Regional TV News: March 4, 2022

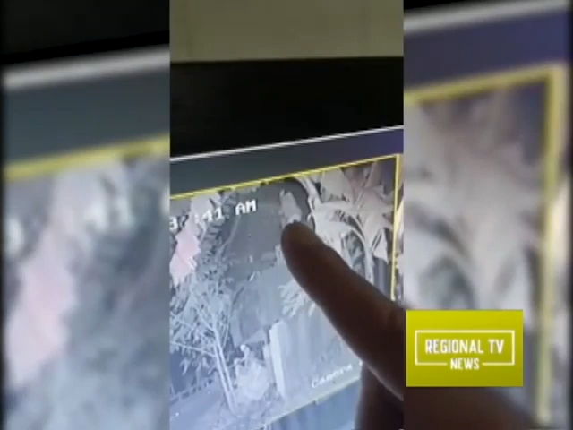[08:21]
Sa Pulsas CCTV, kamera ang nangyaring panloloob ng isang lalaki sa isang bahay sa Poroksais, Barangay Baligang, Kamalig, Albay.
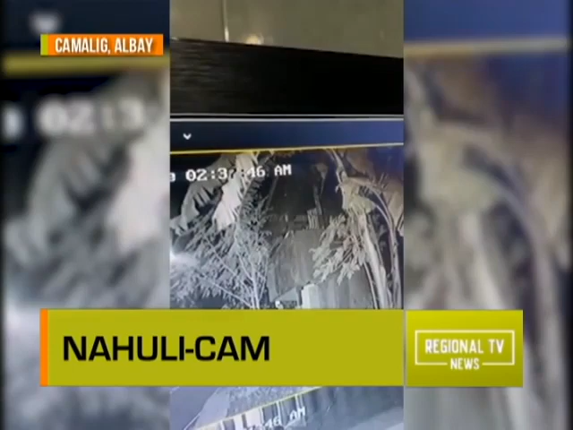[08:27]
Sa videong ito, makikita ang unang pagtatangka ng sospek na pumasok sa garahin ng bahay.
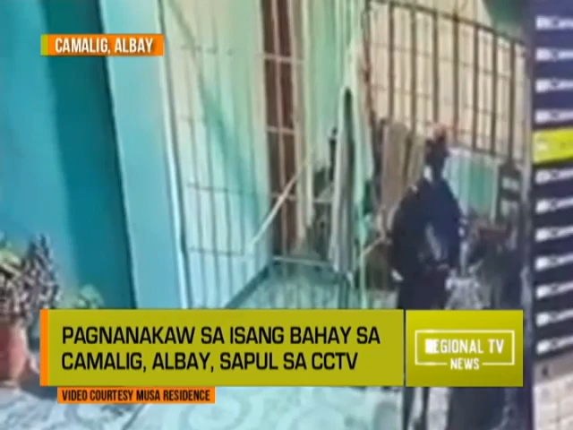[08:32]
Ngunit nang tumahol ang aso, ay bigla itong umatras. Hanggang sa umikot ang lalaki sa gilid ng bahay.
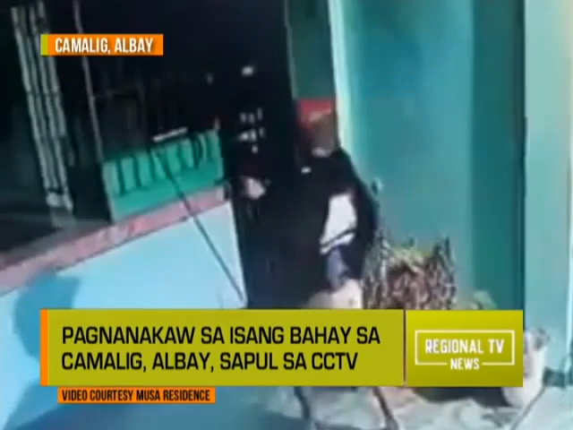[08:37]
At doon umakyat hanggang sa makapasok sa second floor kung saan naroon ang mga kwarto.
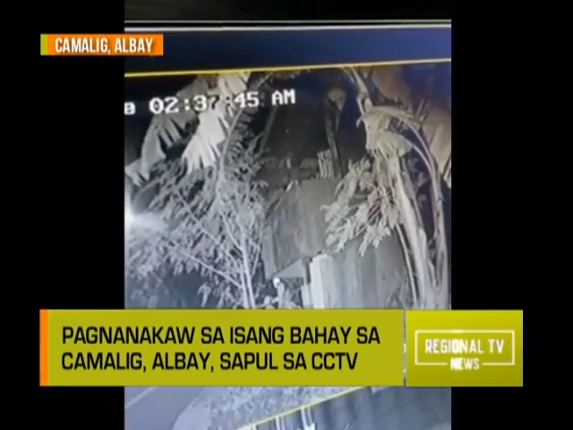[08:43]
Doon na nangyari ang pagnanakaw ng mga gadget ng naturang sospek. Basta po, pagkagising ko po sa umaga, nailing ko po sa mga gamit ko, nakawagas sa my gate.
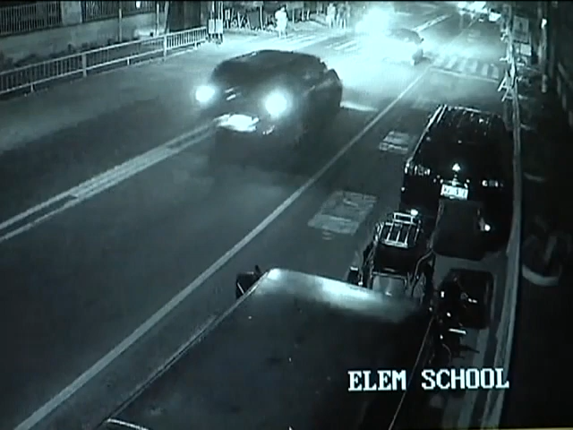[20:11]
Sa kuha ng CCTV camera makikita ang nakaparadang tricycle sa gilid ng National Highway ng Barangay Bunuan Gisette, Dagupan City.
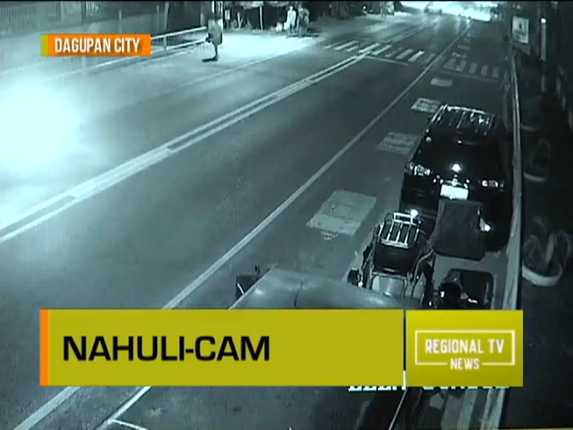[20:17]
Makikita ang paglapit sa tricycle ng dalawang binatilyo.
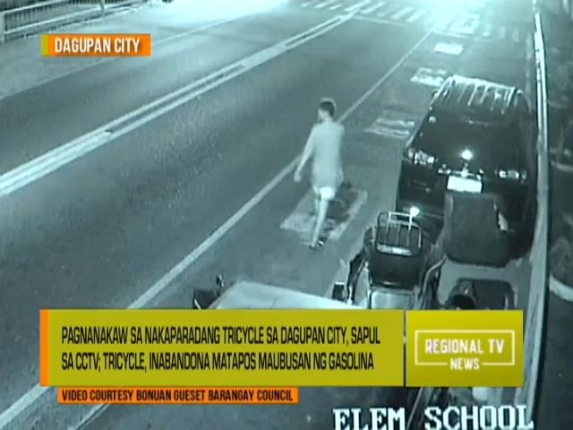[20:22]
Ang isa nagsilbing lookout habang palihim namang sinira ng isa pa ang lock ng nakaparadang tricycle.